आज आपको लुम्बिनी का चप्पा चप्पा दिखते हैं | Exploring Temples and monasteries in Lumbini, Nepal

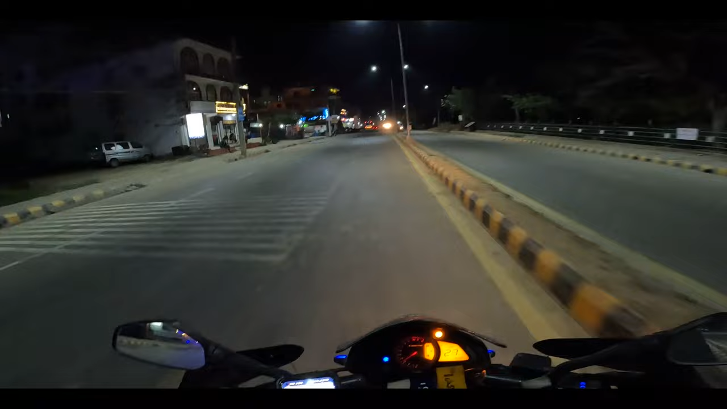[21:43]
यहाँ पे तो बढ़िया लाइट्स हैं यार इस वाले एरिया में, वैसे
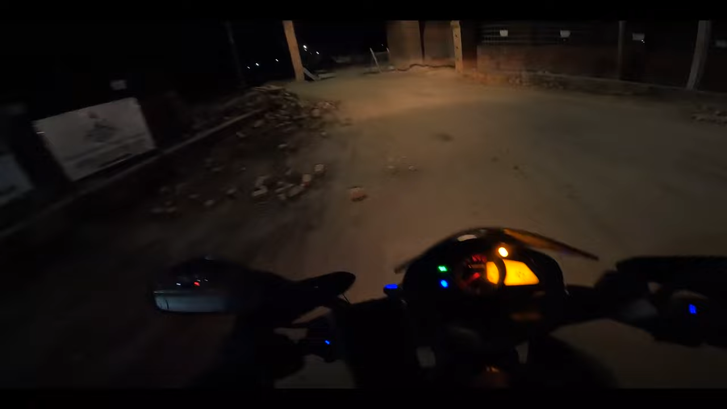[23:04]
ओहो तो ये वाला रास्ता जाता है, अरे रास्ता जाता तो है पर जाता कहाँ से है भाई?
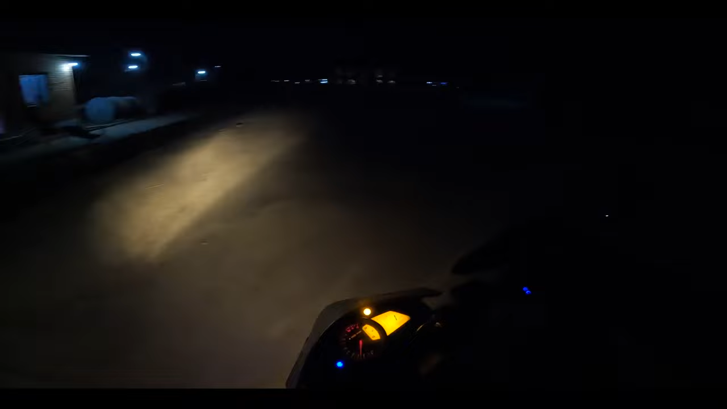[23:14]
भैया ये जो शांति स्तूप है उसके लिए रास्ता कहाँ से जाता है?
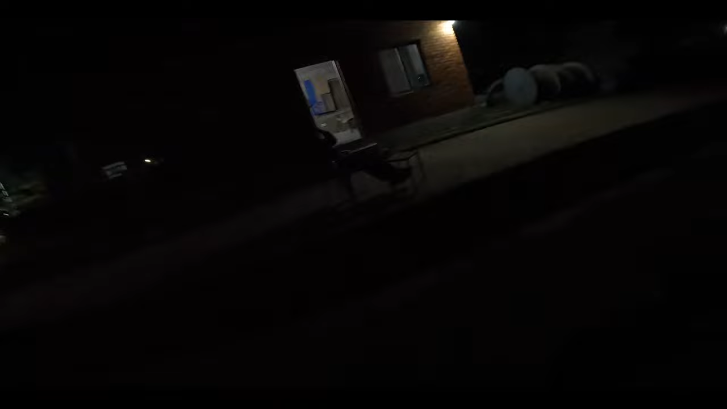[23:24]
नहीं नहीं बंद तो हो गया, ऐसे ही देखना है बस। ये जो कच्चा वाला जा रहा है यही जा रहा क्या?
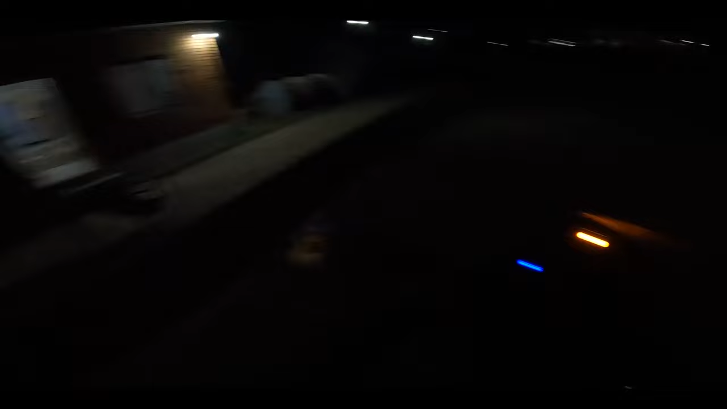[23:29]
अच्छा ठीक है,
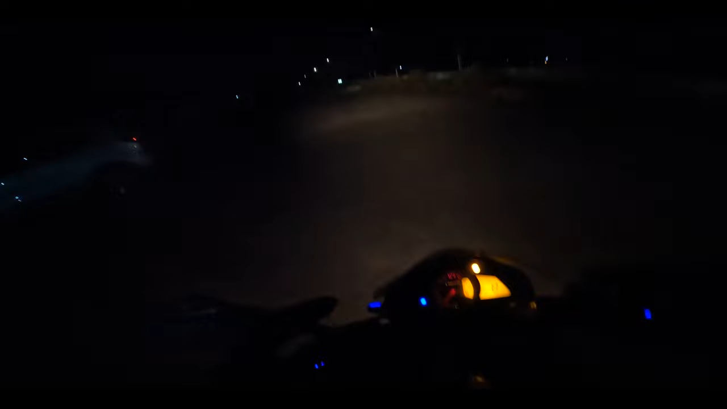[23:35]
ओके जी। तो ये जो कच्चा रास्ता जा रहा है यही जा रहा है विश्व शांति स्तूप की तरफ, देखो सब वहाँ देख के घर चले गए हैं और मैं रात को